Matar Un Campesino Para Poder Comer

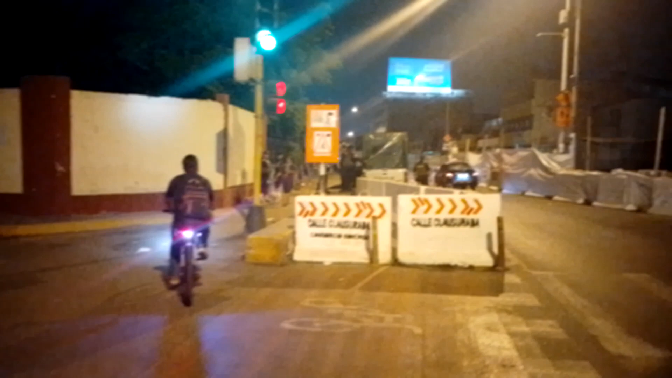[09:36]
Y adentro, y acá están los, ¿no? Ahí está la tolva de los policías y todo. Aquí están resguardando.